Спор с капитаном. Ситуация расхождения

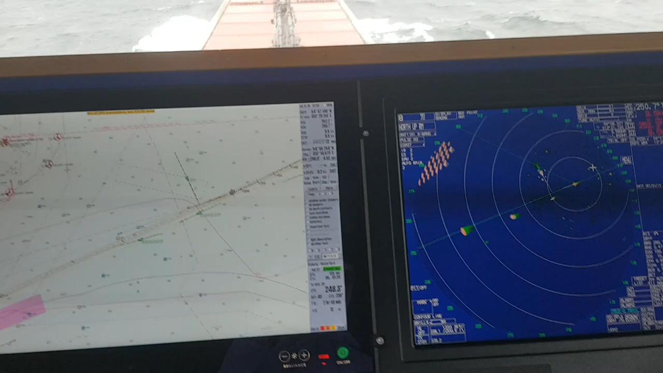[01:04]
Еще вот эти моменты объясняют. Я говорю, капитан, иди спать. Ой, спать. Иди, ешь. Можешь не волноваться, я разойдусь с одним пароходом. В общем, изменил я курс. Заранее уже на 5 градусов подвернул.
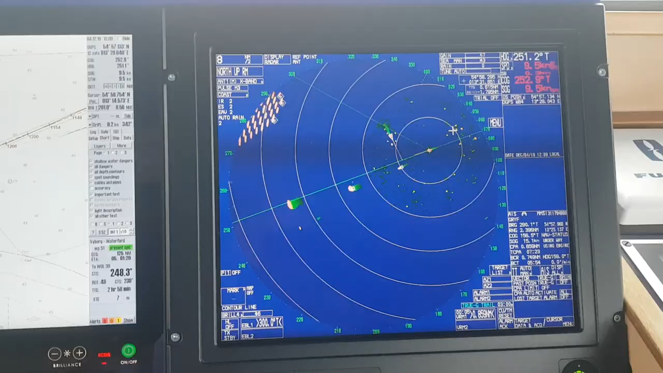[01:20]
Сразу же встало. 6,5 кабельтовых. Теперь более чем достаточно для расхождения.
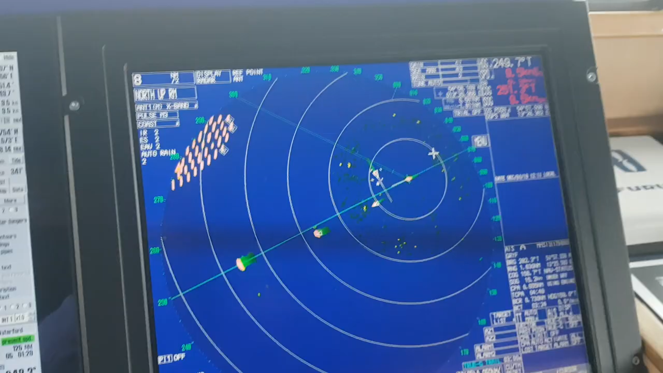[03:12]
Ну вот мы видим, да, в true motion, как у нас он идет. Пересекает. 6,5 кабель так ровно.